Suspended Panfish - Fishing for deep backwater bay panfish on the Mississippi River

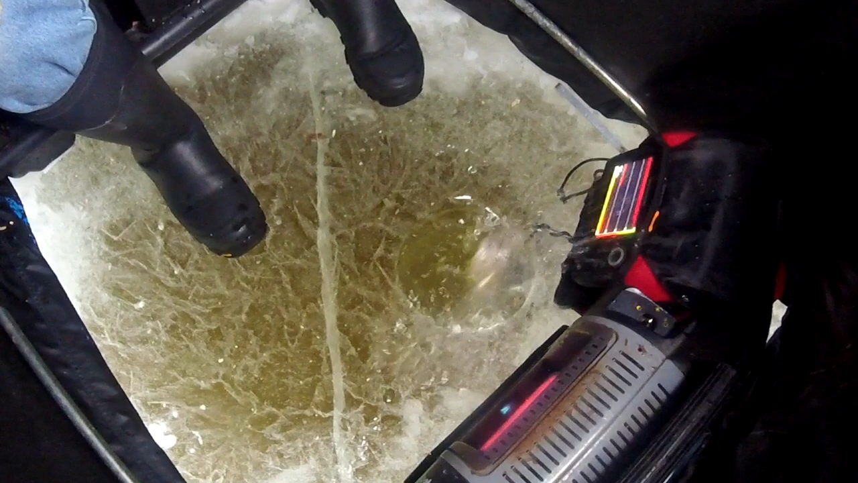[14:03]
This looks like a crappie. Come on, please hit it.